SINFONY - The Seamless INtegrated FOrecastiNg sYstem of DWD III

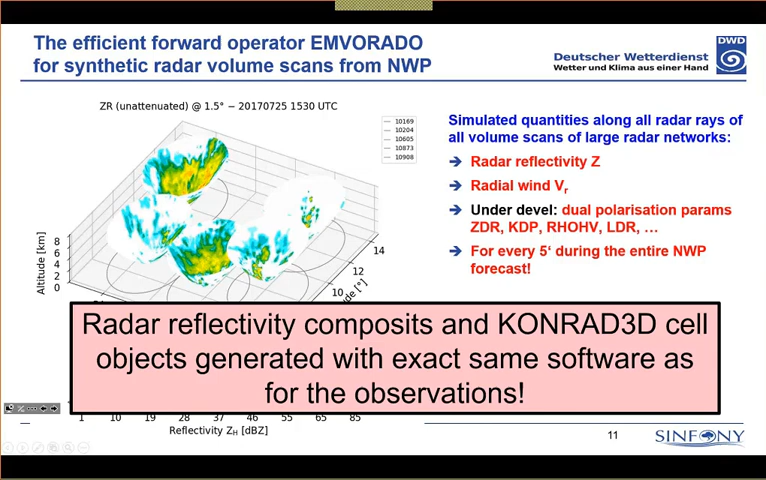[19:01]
cell objects, so representing thunderstorms. And we do this with the exact same software as we have for the observations. Yeah, we ran these systems this year in a shrinked,